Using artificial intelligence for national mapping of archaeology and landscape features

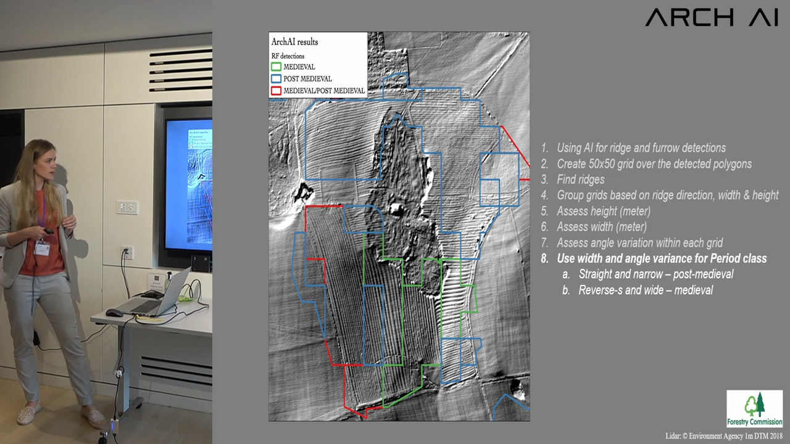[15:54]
us um the blue is then the the post medieval and the red is we don't really know there it might be either or um and we have found that it um it works especially well for finding uh post medieval because of that dead street uh
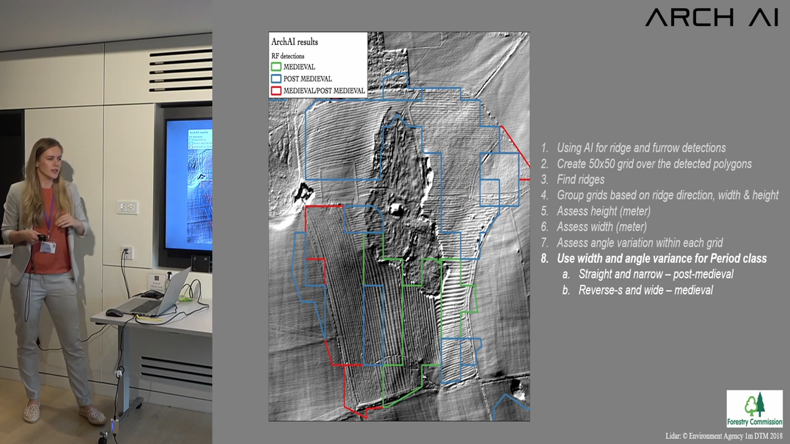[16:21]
that will that that reduces the accuracy on the um on the on the reverse s and the medieval side so we
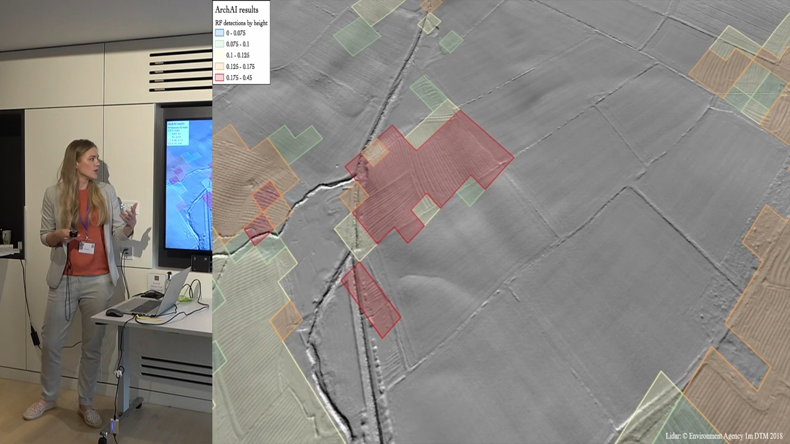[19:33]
um yeah we find here that along this river there's a lot of lovely virgin furrow um that um can be found so yeah you can
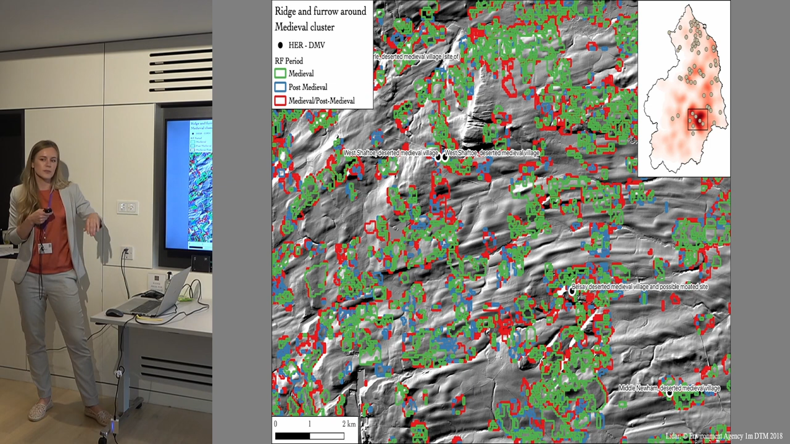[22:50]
villages and wow there's a lot of rich and furrow there um then this the opposite one uh this one is more for the post medieval period um where there is a lot of like centralized
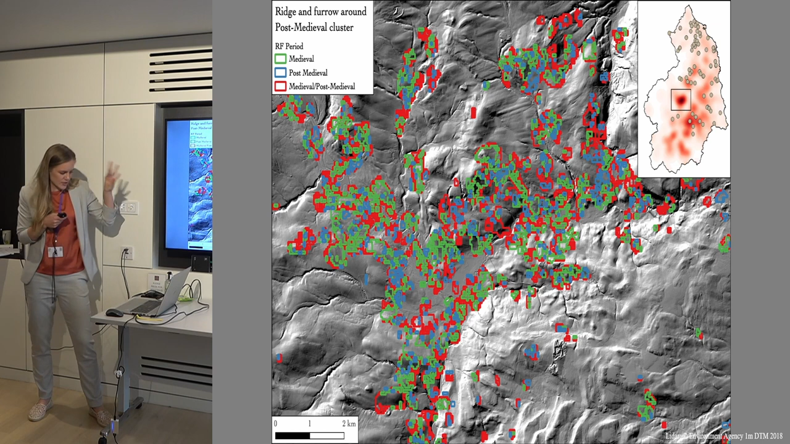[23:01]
around this uh valley area just this example i've just added so that you can see that there's not that much rich and furrow everywhere but there is still a
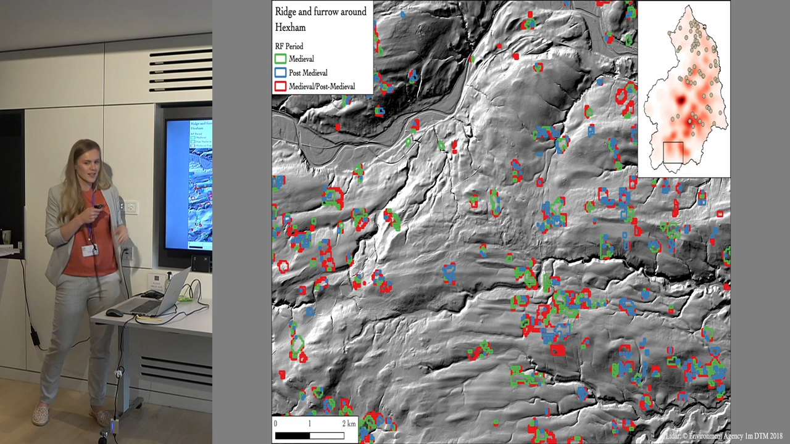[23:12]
lot of rich and furrow uh in the landscape as you can see